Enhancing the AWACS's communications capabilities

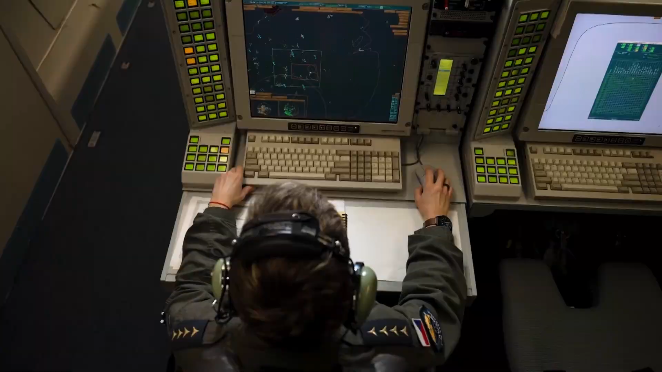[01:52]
And once we have that radar picture, we distribute it to our partners using data links, but also using the radios that we have on board.